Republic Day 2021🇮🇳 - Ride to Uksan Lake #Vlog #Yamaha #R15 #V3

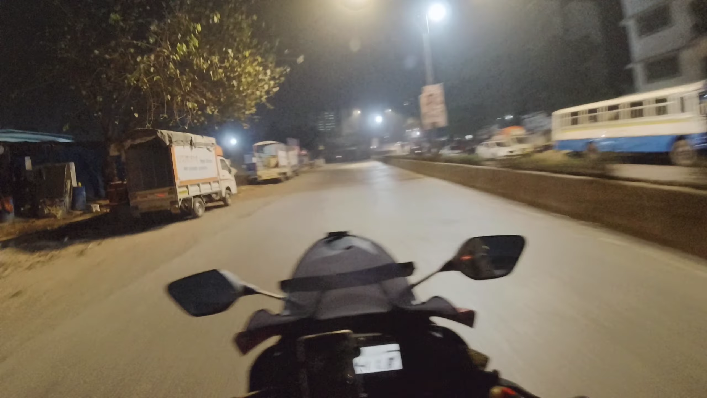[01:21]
सो लोकेशन और मैंने कुछ बताया नहीं है, तो लोकेशन है कामशेत, वहाँ पे उक्सन लेक है. ये मैं जब हम लोग लोनावाला जा रहे थे वो टाइम पे बोला था और वहाँ पे जाने का प्लान था, लेकिन अनफॉर्चुनेटली वो टाइम पे हुआ नहीं वो सक्सीड.
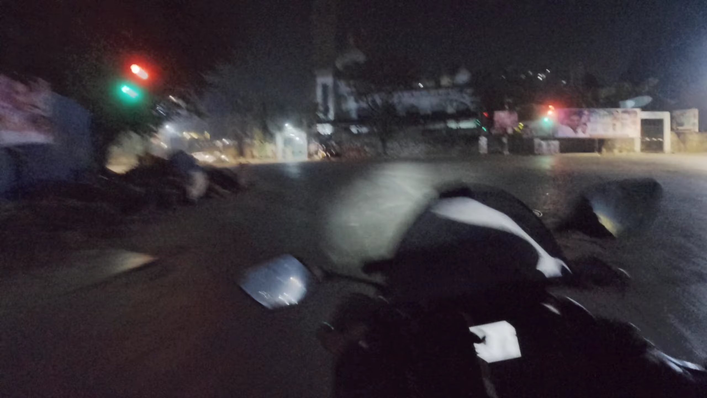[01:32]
लेकिन आज तो जाना है, 26 जैन है. सो वी हैड प्लान दिस राइड फॉर दिस पर्टिकुलर डे. और रास्ते में और भी लोग मिलेंगे, तो फर्स्ट एज यूजुअल दिग्विजय मिलेगा अपने को. और अभी टाइम हो रहा है 4:02. ओ भाई भाई भाई भाई, ऐसा रोड. चलो सी यू एट गुड़ेगांव.
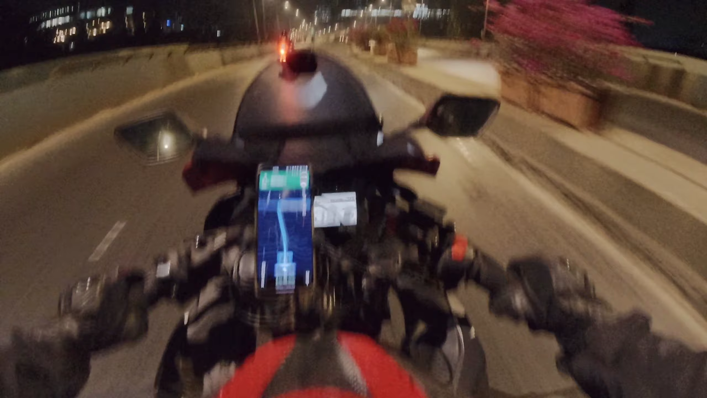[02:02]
ओके दिग्विजय तो आ गया अभी, एंड फ्रॉम ये इट शोज 125 किलोमीटर्स. और एक्चुअली मेरे प्लेस से ये है 140 किलोमीटर्स डेस्टिनेशन. अभी यहाँ से 125 बता रहा है, 2 hours 48 minutes टू गो.
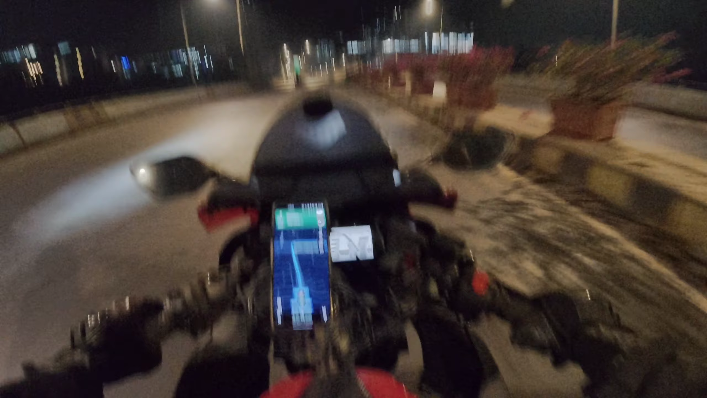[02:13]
लेकिन उसके पहले बाकी लोगों को भी यहाँ से जमा करते हुए लेके जाने का. ये रहा दिग्विजय, लेट किया इसने.